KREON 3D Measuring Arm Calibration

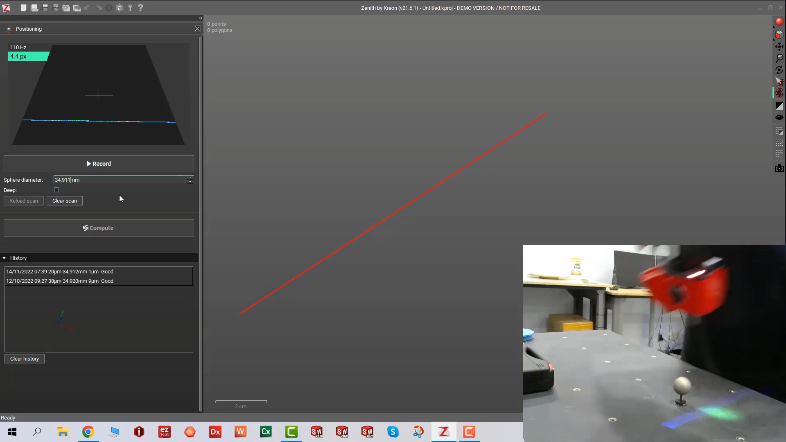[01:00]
and we'll see that our laser is activated and then make sure that you change the number if it's a different number and
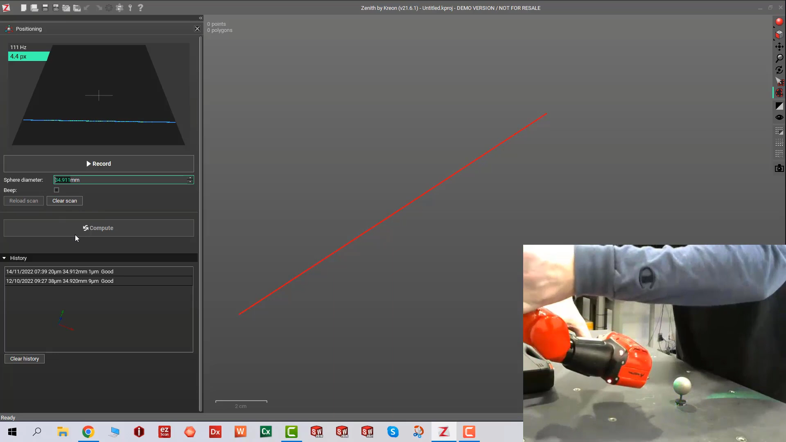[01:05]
then we're gonna start calibrating I already had two
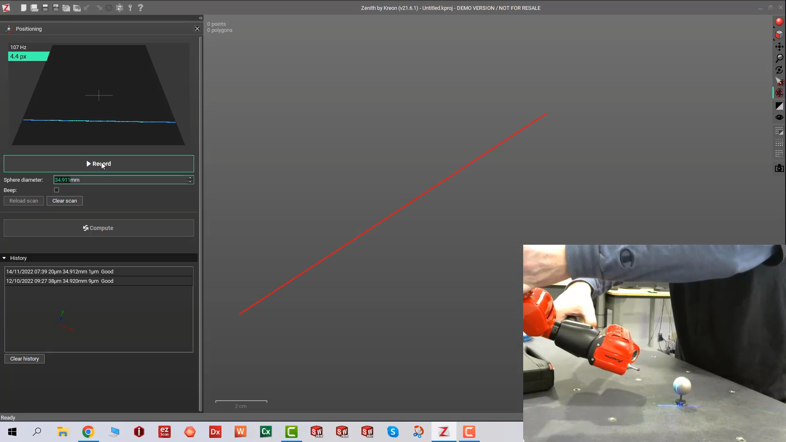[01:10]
calibrations done if you look at the history but we're gonna just do it
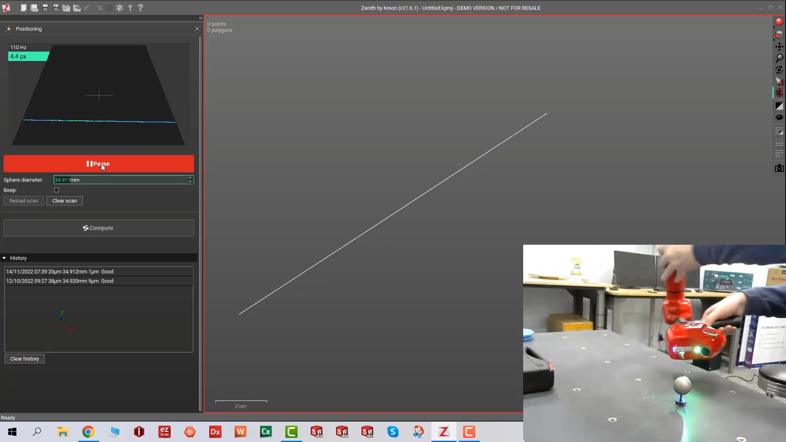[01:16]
to show you guys how easily you can calibrate your probe and
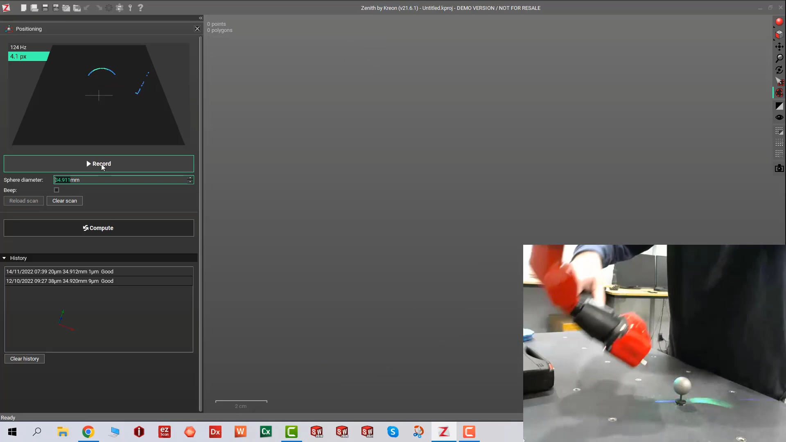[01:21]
the scanner head so as you see I'm just quickly scanning all around
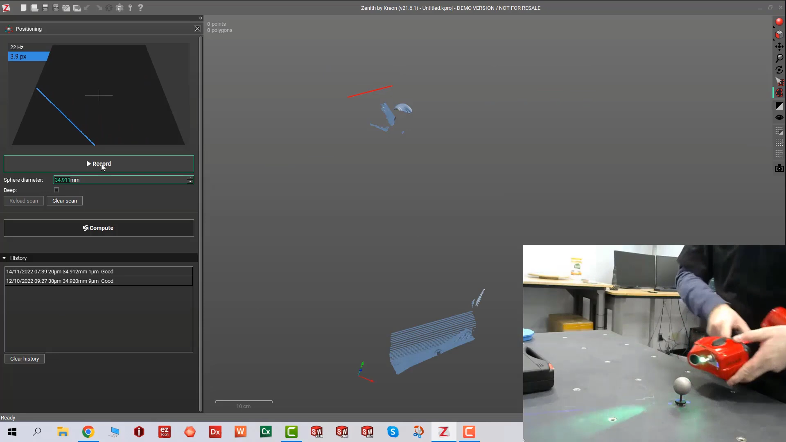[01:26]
and go in one place after another just collecting as much
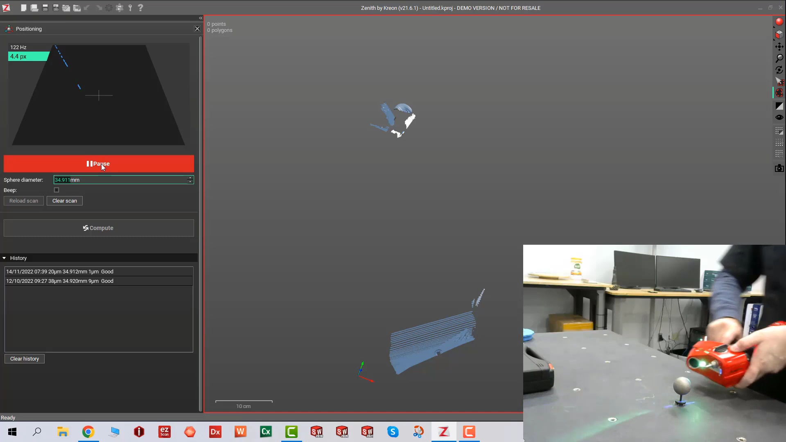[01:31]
as data as possible don't worry about the stuff that you're collecting under it's not that
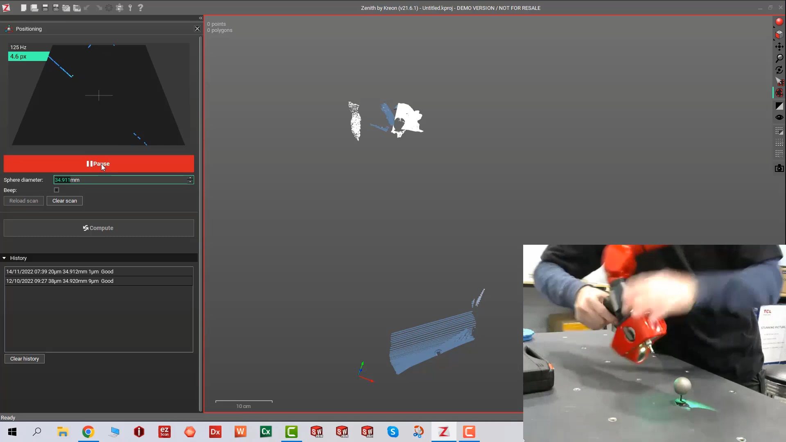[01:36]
important as long as you get enough data for the sphere you
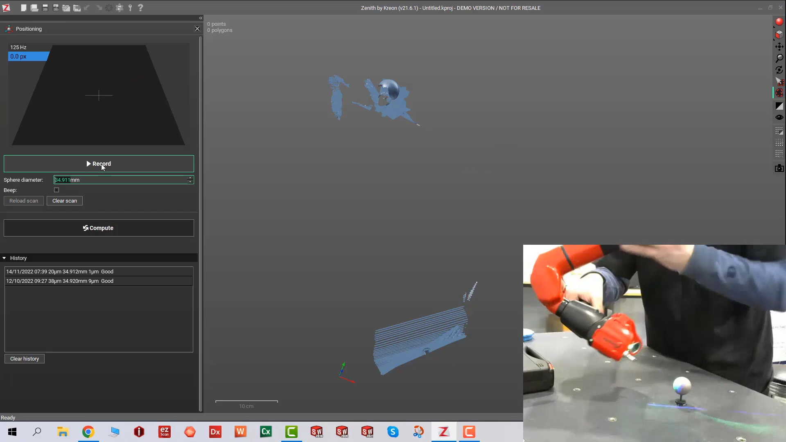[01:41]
should be good and I'm gonna go around
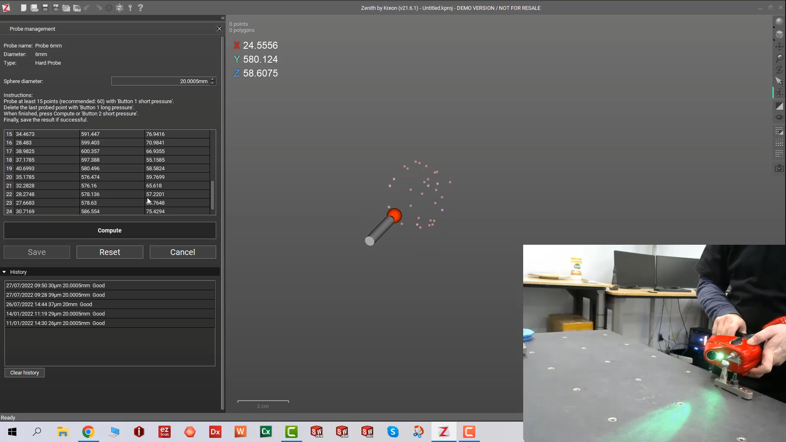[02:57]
circle motion collecting as much as data as possible
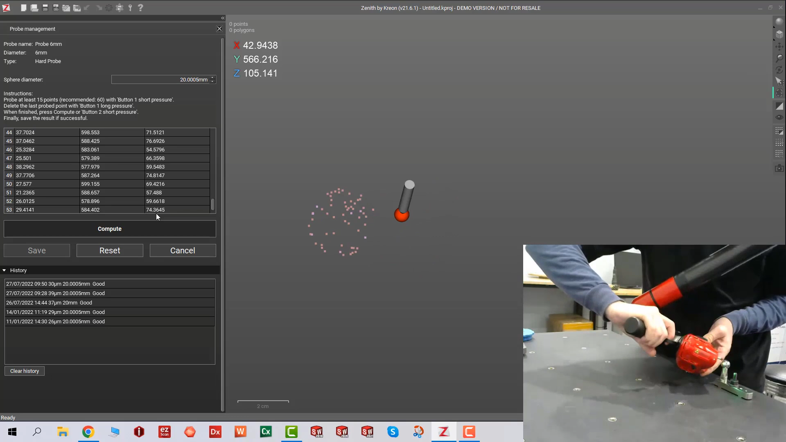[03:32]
20 to 25 micron is actually really good
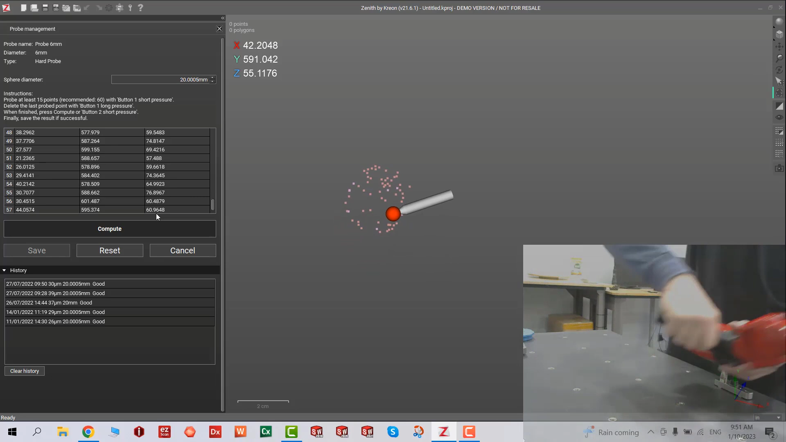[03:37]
for the probe tube so we're gonna compute we
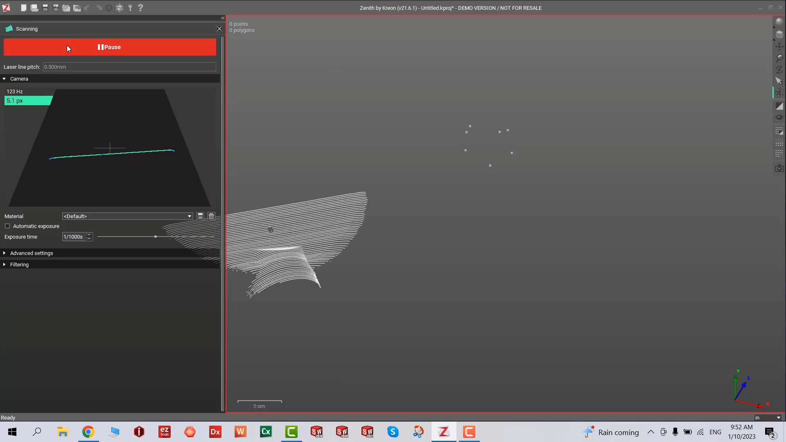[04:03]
in the correct position if you remove the head assembly you got to make sure that you attach it back and then you can recalibrate so
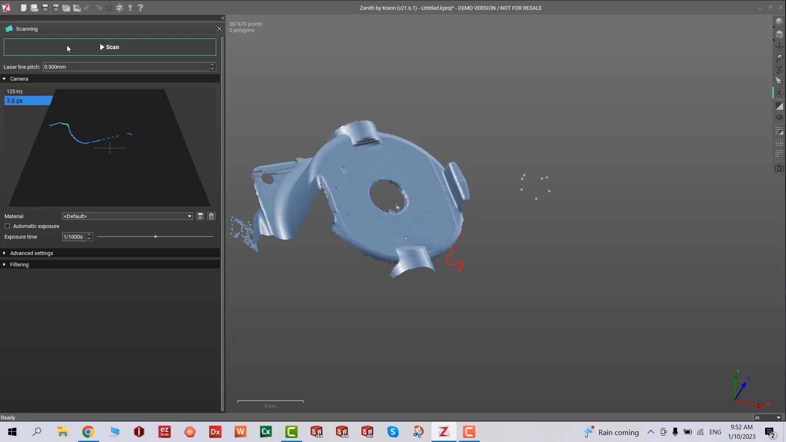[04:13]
and that's about it and now we can go ahead and
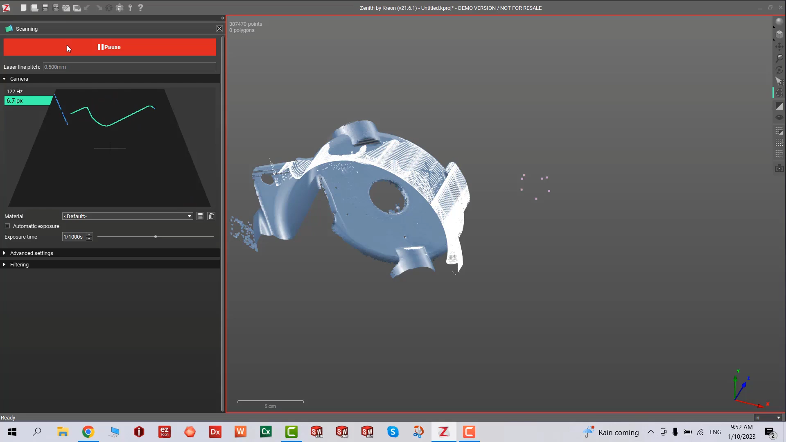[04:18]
start scanning our parts thank you very much for joining us if you